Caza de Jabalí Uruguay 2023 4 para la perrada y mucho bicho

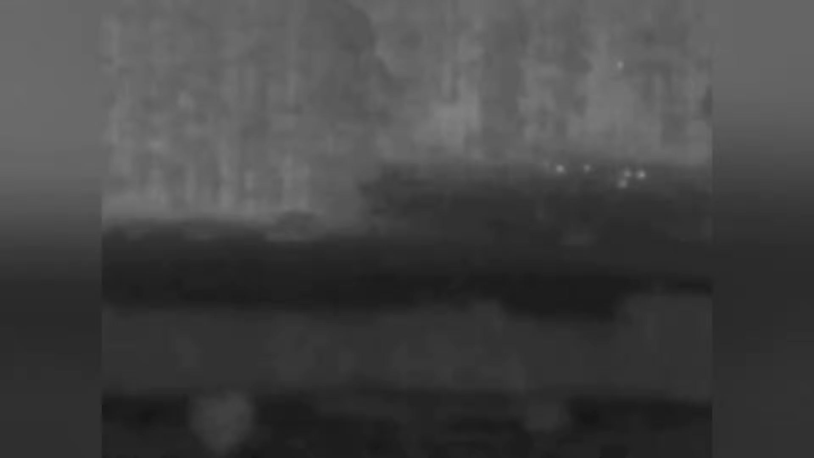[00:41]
se vio chancho y bueno, mucho bicho.
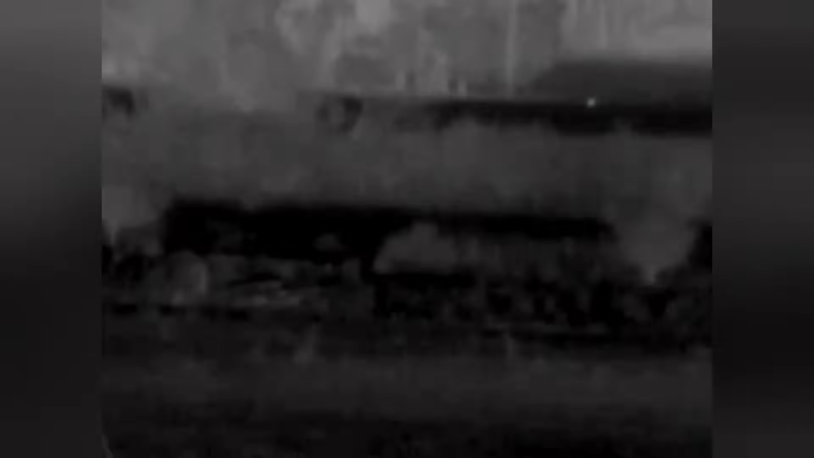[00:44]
Ahí venía un padrillo solo, allá a lo lejos se habían visto que andaban entre la forestal,
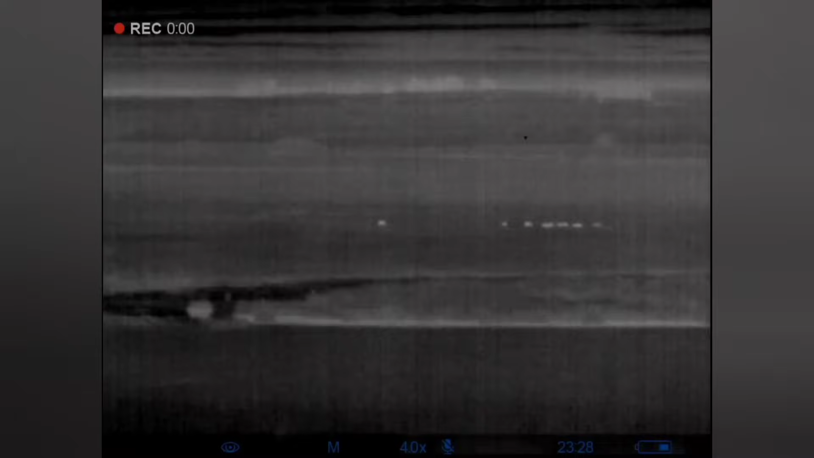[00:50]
un bando de chancho, y se le intentó buscar el viento, buscar la vuelta, y bueno,
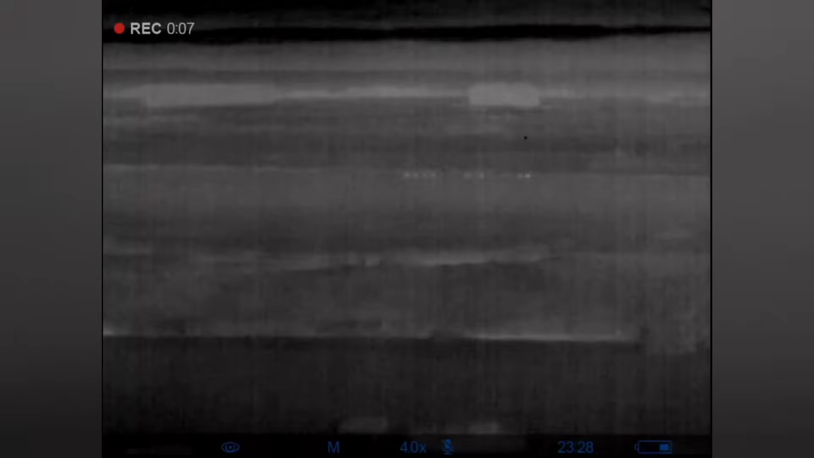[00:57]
ahí los vimos como se nos ganaron para atrás de un bañado y no se les pudo llegar. Ahí iban disparando los mozos.
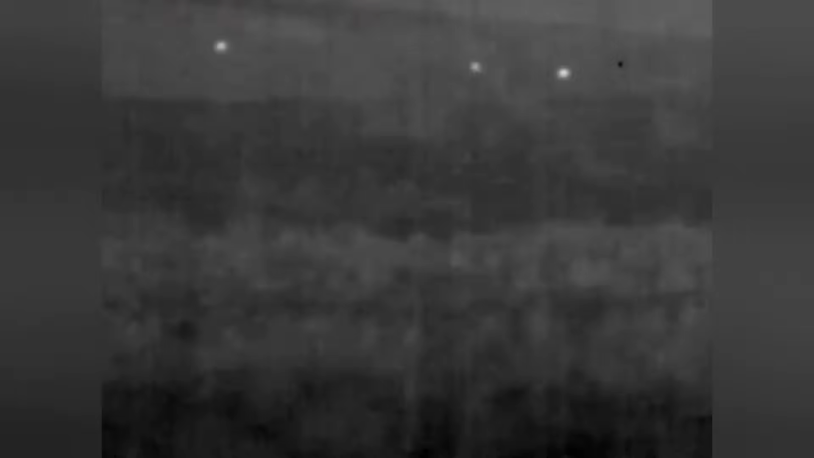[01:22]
Y por si fuera poco, parecían tres chanchos más que estaban también del otro lado del bañado.
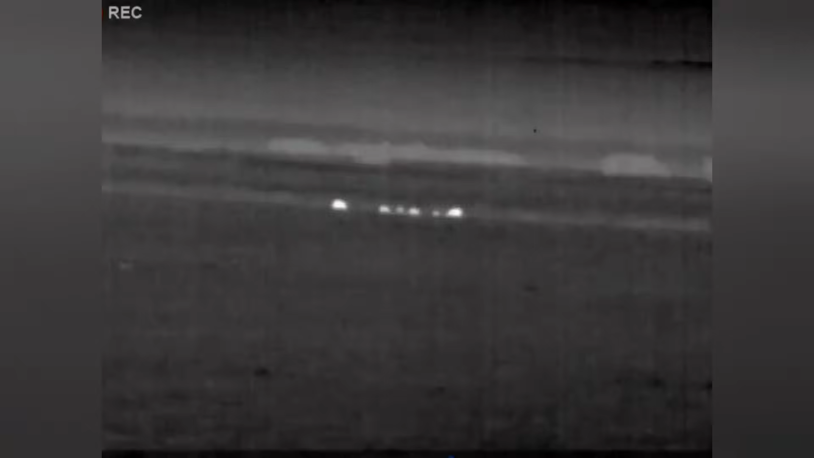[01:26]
No nos aguantamos, dimos la vuelta.
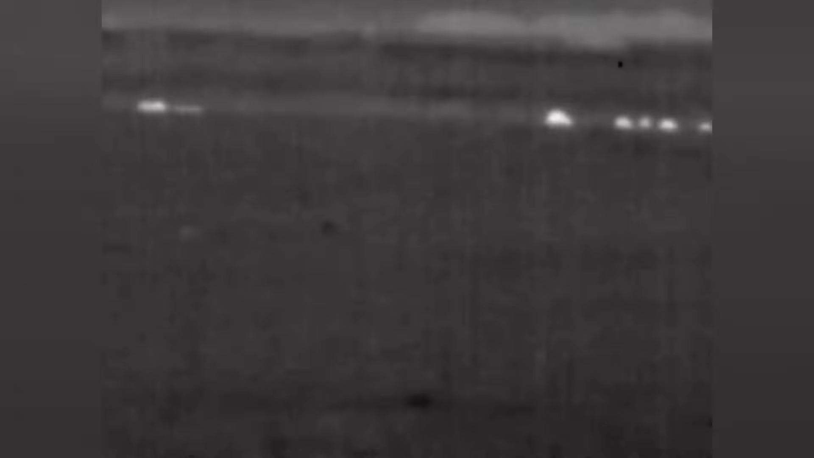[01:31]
Nos llevó un rato a dar la vuelta para poder llegar a donde estaba, sobre todo la chanchada grande, y al final nos dimos cuenta y nos encontramos con que eran todo capincho. Pero imponente la cantidad de capincho que había.